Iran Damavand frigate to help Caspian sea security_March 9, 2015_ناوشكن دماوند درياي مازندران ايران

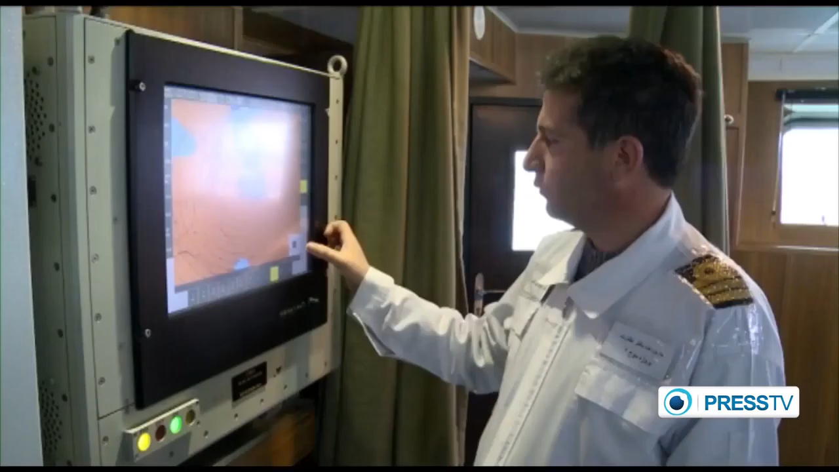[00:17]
radar processing systems as well as tactical surface and aerial radars.